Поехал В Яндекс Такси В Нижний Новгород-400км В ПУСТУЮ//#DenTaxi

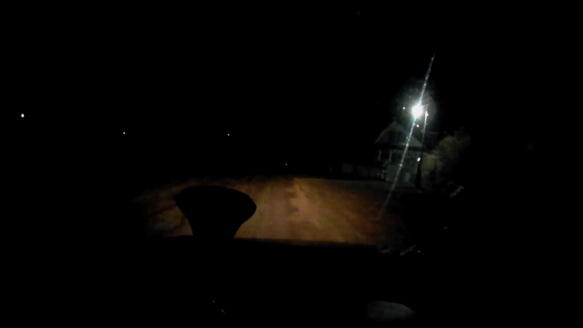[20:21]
горит у соседского дома ярко так он там дальше видите светится другого соседского у меня темно столб стоит так что надо тоже